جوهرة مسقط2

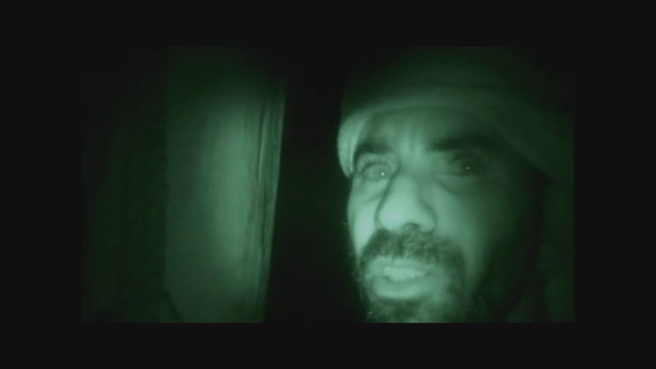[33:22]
إنها تتقلب وفقاً للأمواج والريح وهذا خطير جداً
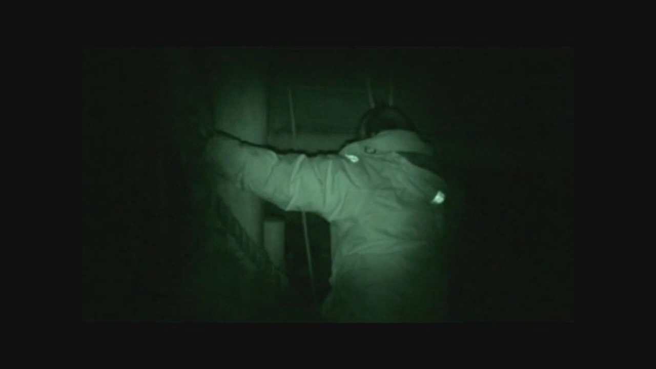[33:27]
يضع صالح فقته في الصاري الجديد ويقشر عمرفوعاً
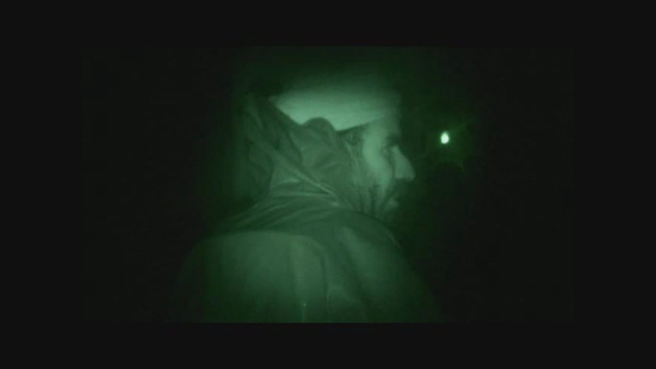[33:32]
ويقرر أن يسبق الريحة التي تهب الآن بقوة اثنتين وخمسين عقدة أي ما يقارب مئة كيلو متر في الساعة
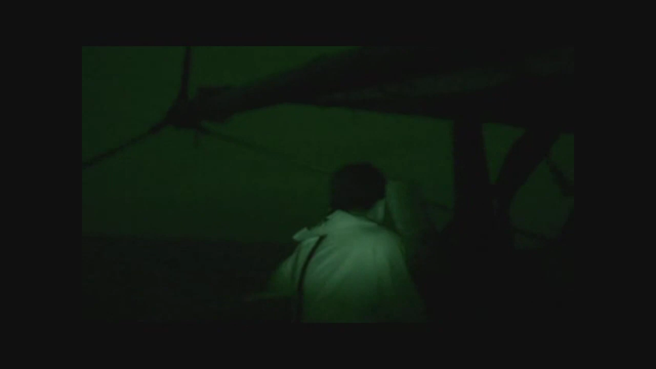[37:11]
صانع السفينة بوشباداس ألماسري يقوم بالمراقبة عند مقدمة السفينة
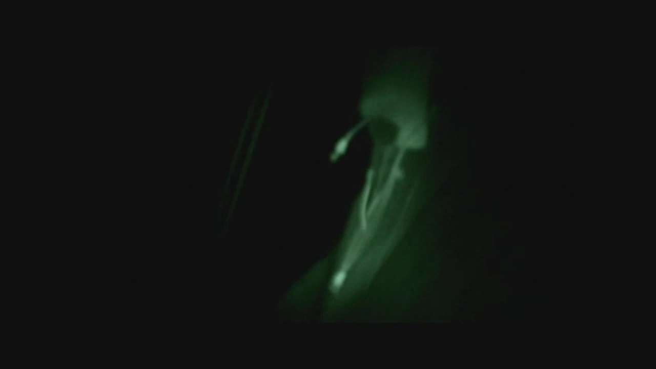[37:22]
عندما تضرب العاصفة ستكون قصيرة ولكن عنيفة
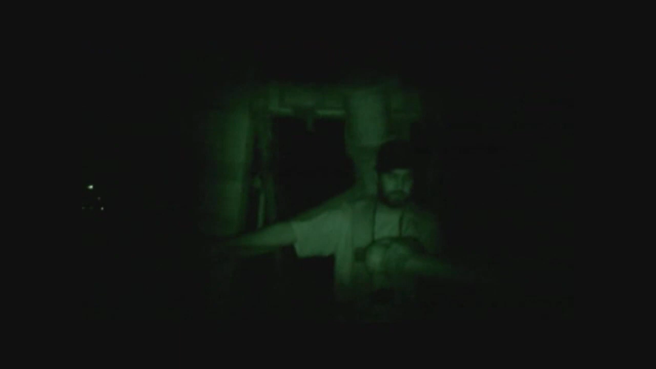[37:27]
يأمر القبطان صالح بإنزال الشرع الرئيسي
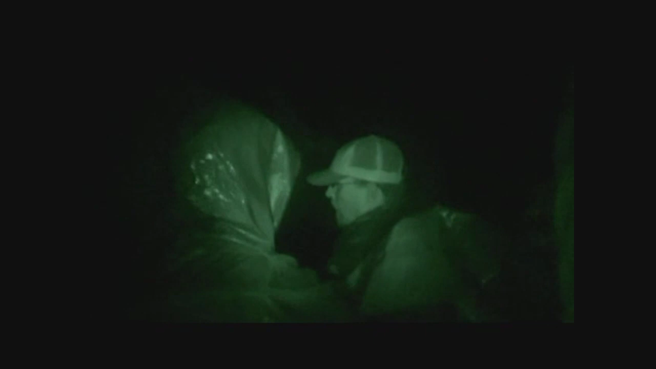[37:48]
امكسر أحد الأوتاد الخشبية التي تزن مئة كيلو جرام
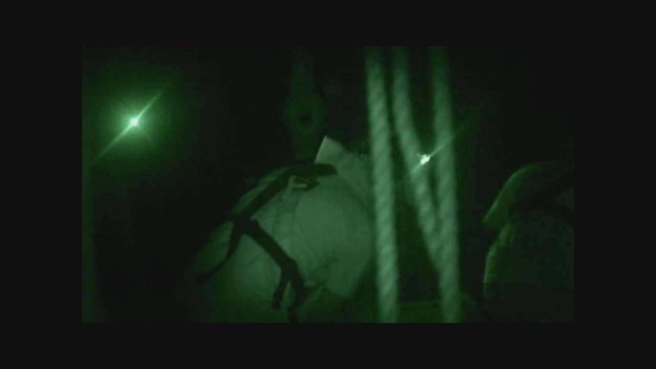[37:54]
وأصيب رجل أصيب بوشباداس في رأسه سأهبط إلى الأسفل
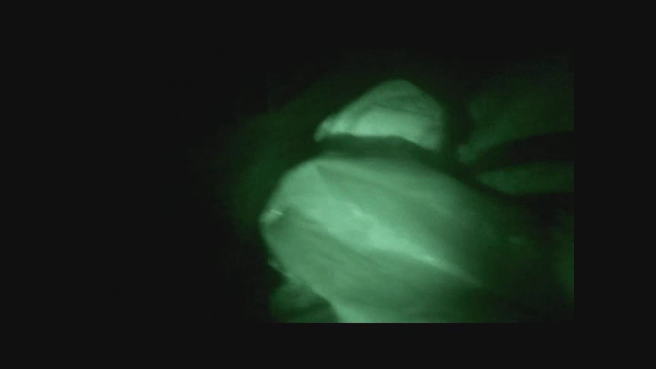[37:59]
نجى بوشباداس من الموت ببضعة
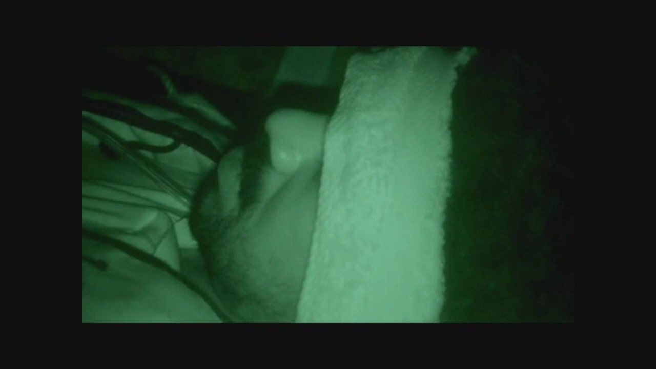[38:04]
سنتيمترات جلس بوشباداس قبل تحطم الوتد بفارق ثانية
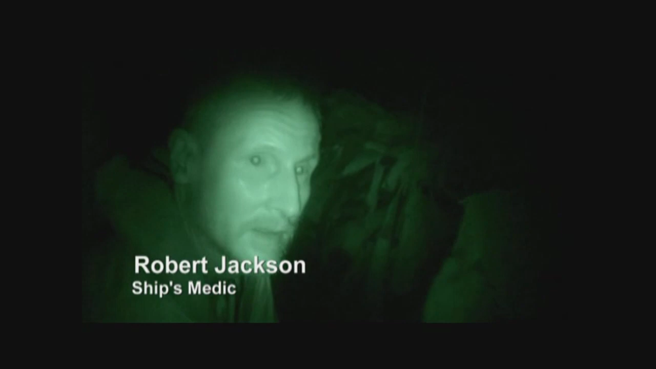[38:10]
فقط لحسن الحظ فقد أصابه اللوح في مؤخرة رأسه
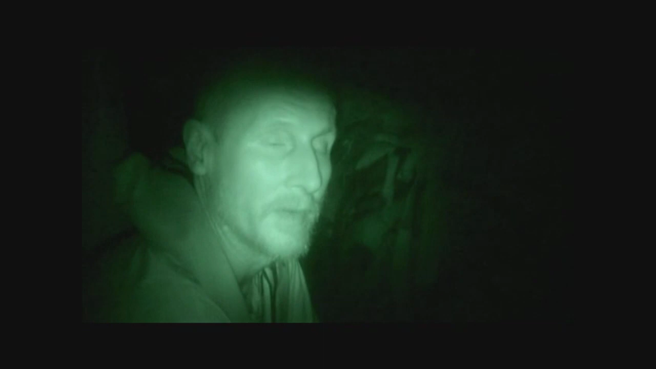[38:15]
كان من الممكن أن تكون الأمور أكثر خطورة لو لم يجلس
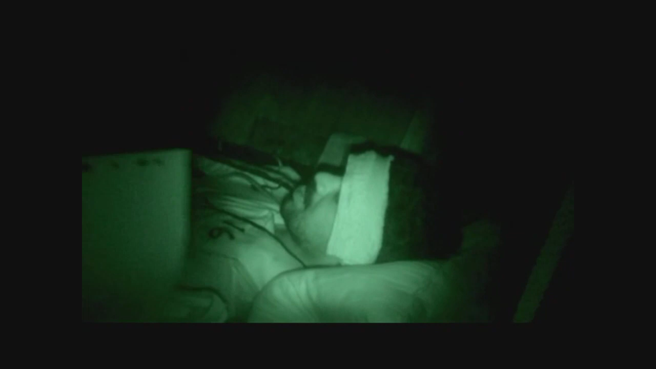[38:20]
وبأعجوبة يعود إلى الوقوف على قدميه في
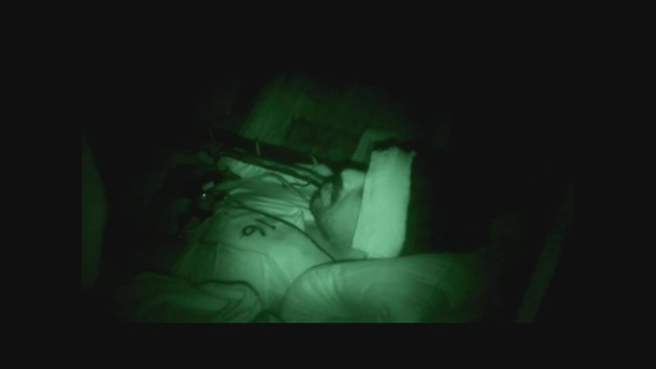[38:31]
اليوم التالي أشعر بألم شديد وانتفاخ ككرة الكريكت
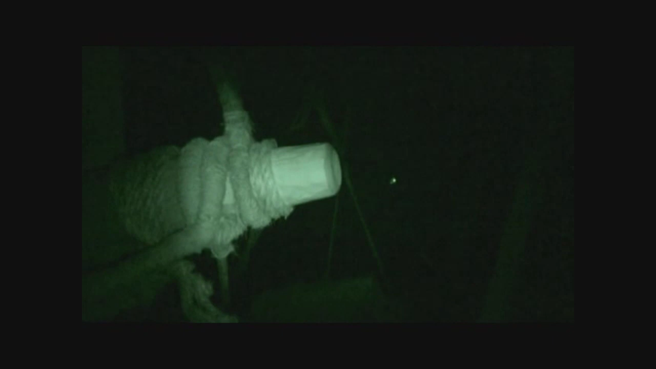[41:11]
وبوجود الشاطئ على أحد الجوانب وخط النقل البحري على الآخر لا يوجد مجال كبير للمناورة
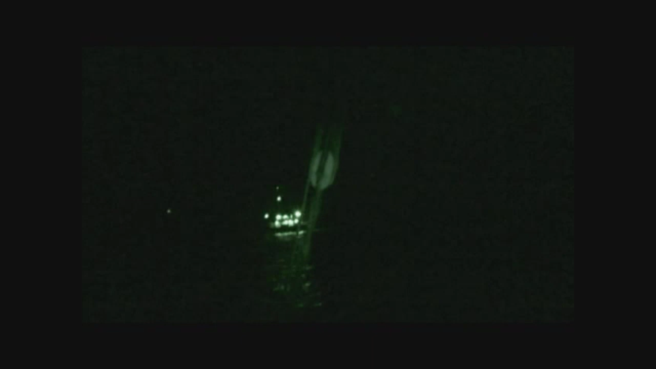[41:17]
الخط الدفاعي الأخير للسفينة جوهرة هو وميط ضوء مثبت على مقدمة السفينة
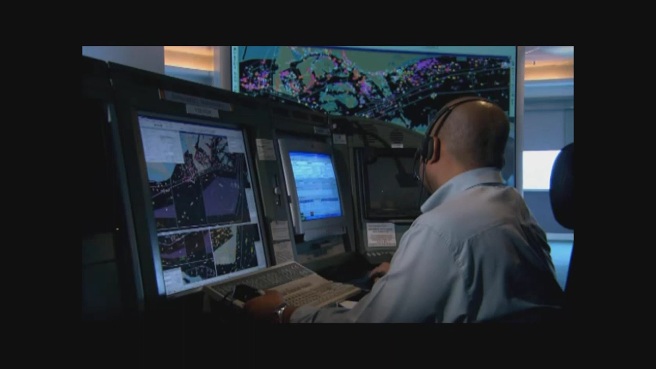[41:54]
ضوء أخرى على أجهزة المراقبة والرادار جوهرة مسقط هذه سنغافورة، أتسمعون؟